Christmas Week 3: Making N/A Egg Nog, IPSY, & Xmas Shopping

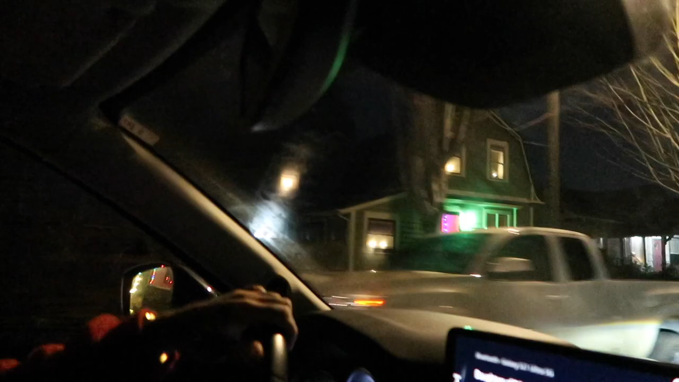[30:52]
look they didn't do christmas lights but they just did like a green exterior
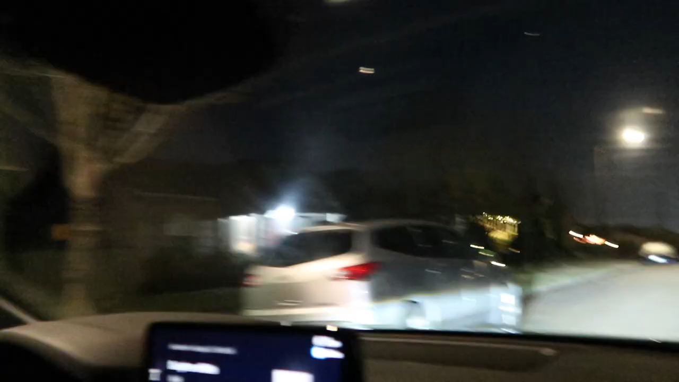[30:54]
light we thought we would end our little christmas uh shopping with driving through the